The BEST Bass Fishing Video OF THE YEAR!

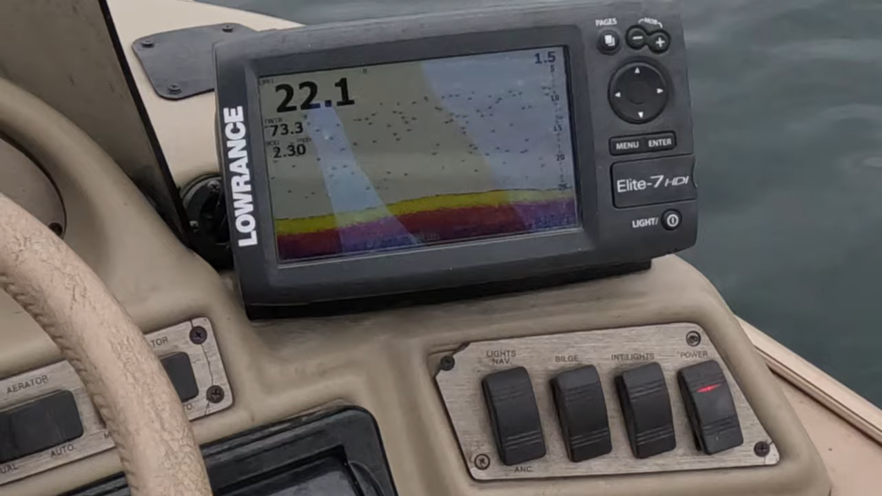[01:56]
In 22 foot too. As you guys can see, the weeds are coming up.
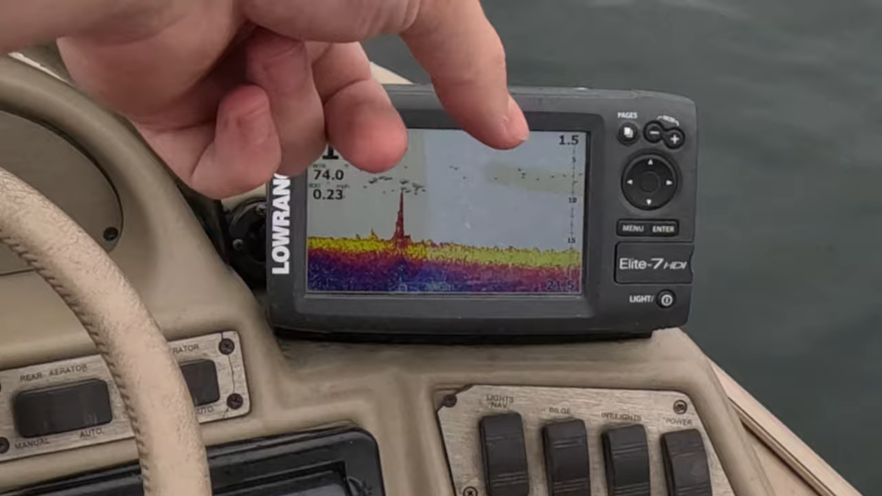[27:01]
I don't know what that is. Stump. Oh, there's a big hit.